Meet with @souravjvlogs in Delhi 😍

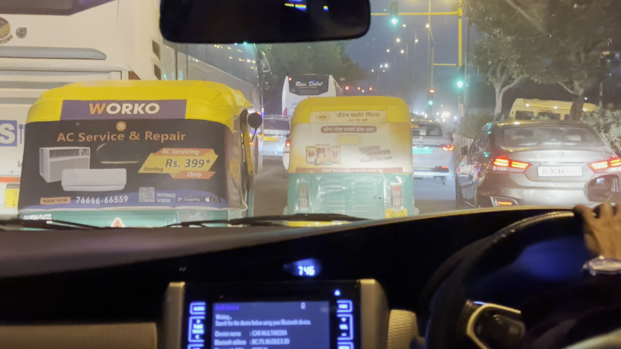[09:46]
तो के एक बारी फिर से डेली का ट्राफिक देख रहे हैं आप भी देखो डेली का ट्राफिक और यहां पे लोगों के
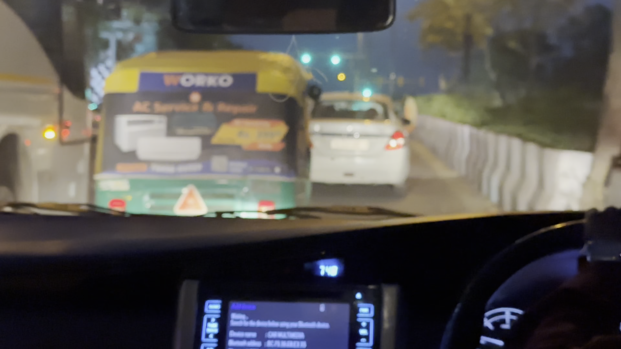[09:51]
गंदिया
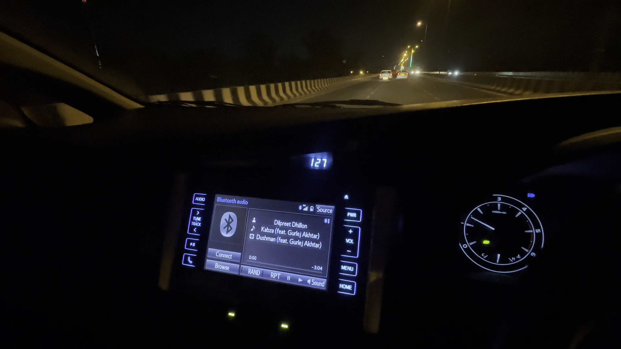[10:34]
रात के एक बच के तीस मिनट हो रहे हैं और अभी हम डेली की सडकों पे टैल रहे हैं यार रात